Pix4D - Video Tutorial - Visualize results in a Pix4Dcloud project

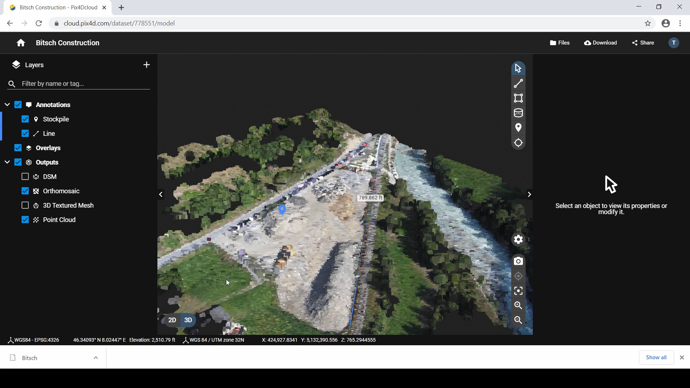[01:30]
Use the scroll wheel to zoom in and out.
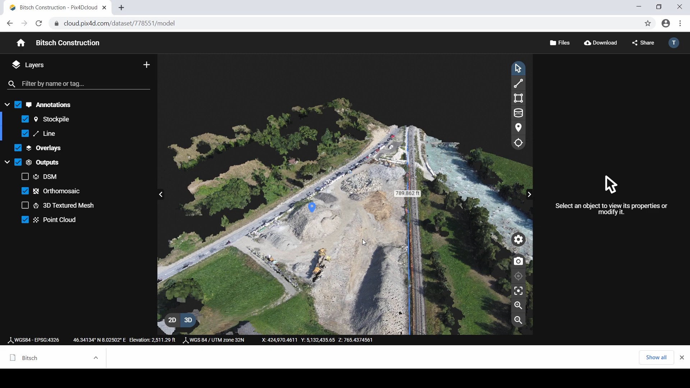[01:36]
Left-click and hold to move horizontally. And right-click and hold to orbit. In the 3D view, click the cogwheel icon to access the viewer settings. You can change the background by clicking the colored circle to the right of the background color section. And click on the preferred color. You may also consider changing the millions of points displayed in the point cloud by adjusting the slider bar or typing in a value.
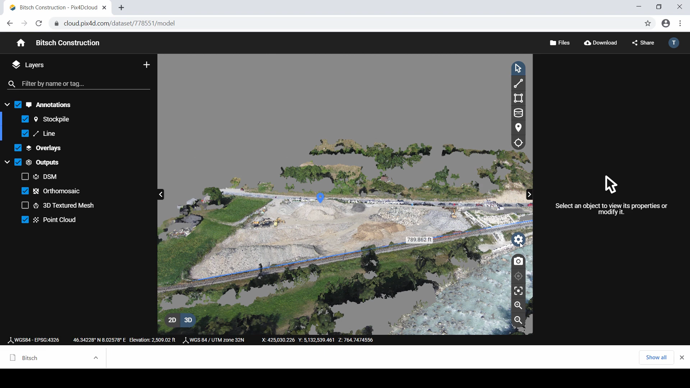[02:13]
The representations you can consider visualizing in Pix4D Cloud include a point cloud, a 3D textured mesh, DSM, and an ortho mosaic.